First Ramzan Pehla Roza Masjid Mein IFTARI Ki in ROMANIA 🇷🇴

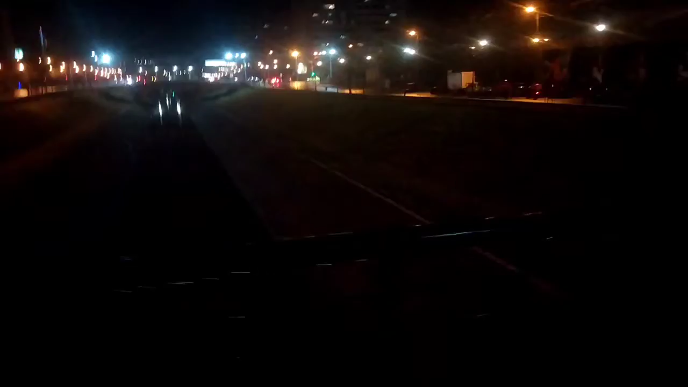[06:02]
लेकिन काफ़ी मैनेजेबल है। वन वे दोनों साइड पे, इस साइड पे वन वे, इस साइड पे वन वे।